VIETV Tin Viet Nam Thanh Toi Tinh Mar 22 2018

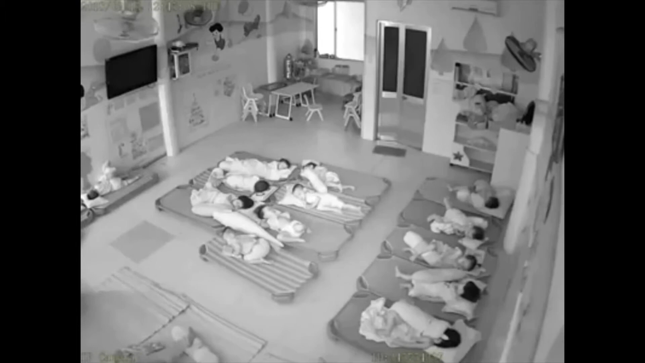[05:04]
Lúc này, cô giáo mặc quần tối màu để dùng tay ấn vào mặt đạp và bé bé đặt ra góc. Lúc sau, bé trở vào đến chỗ cô giáo mặc quần sáng màu thì bị người này đạp 2 lần khiến bé ngã lăn ra nền và khóc. Phát hiện sự việc qua camera quan sát gắn ở phòng học, phụ huynh đã đến trường phản ứng và đón con về. Trong bản tường trình, cả hai cô giáo thừa nhận hành động dùng chân đẩy trẻ là sai và mong được tha lỗi. Tuy nhiên, hiệu trưởng của trường mầm non Hoa Hồng đã kỷ luật buộc thôi việc đối với cả hai cô.